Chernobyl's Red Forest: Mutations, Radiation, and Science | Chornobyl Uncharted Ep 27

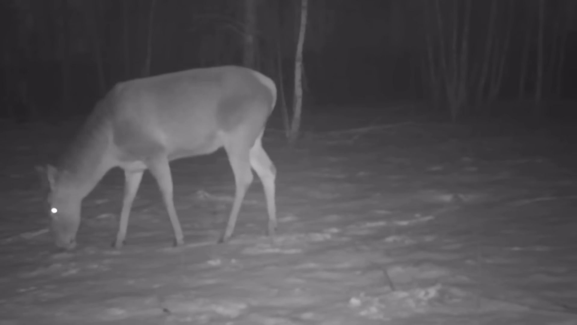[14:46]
So, these are recordings from trail cameras installed in the Red Forest by our good friend and colleague Andrew Simon.